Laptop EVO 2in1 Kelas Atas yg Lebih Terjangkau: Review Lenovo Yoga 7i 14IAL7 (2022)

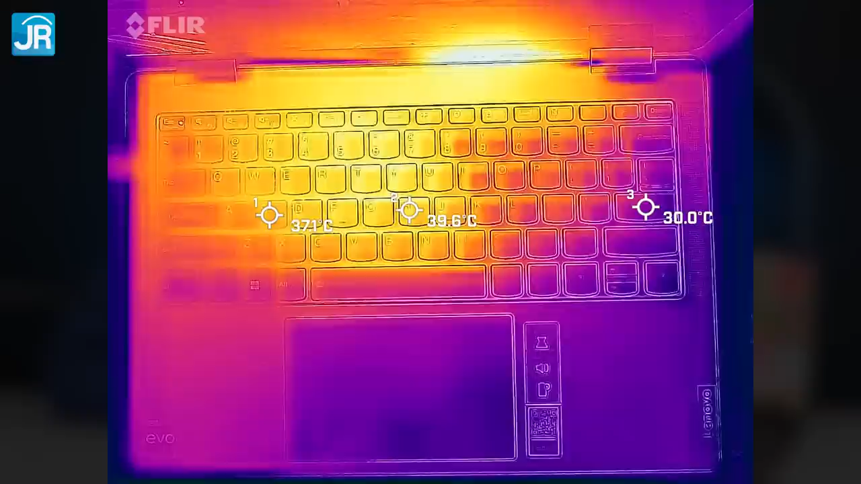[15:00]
area keyboard lain suhu nya ada di bawah itu tentunya kalau pump rest sih aman di bawah 35 derajat celcius nah, masih ingat tadi kita coba pakai external GPU?